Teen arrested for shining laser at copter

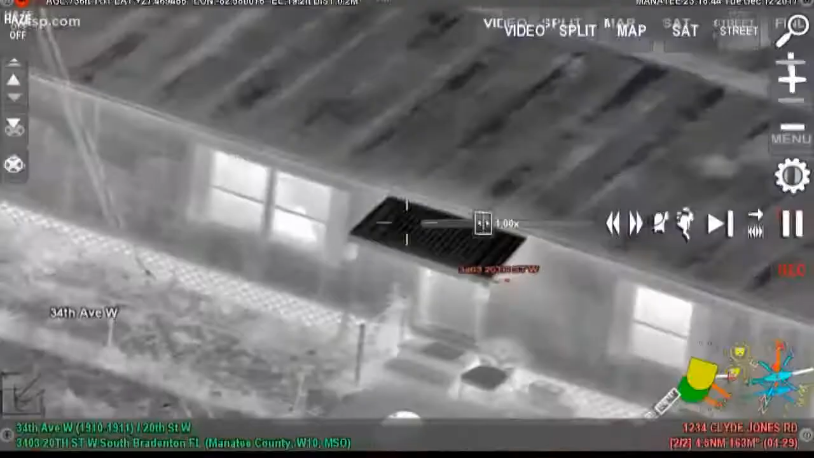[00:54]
Wellman and Sanders narrowed down the suspect's location. Deputies ended up arresting a 15-year-old who's now facing a felony charge. It's life and death. It is.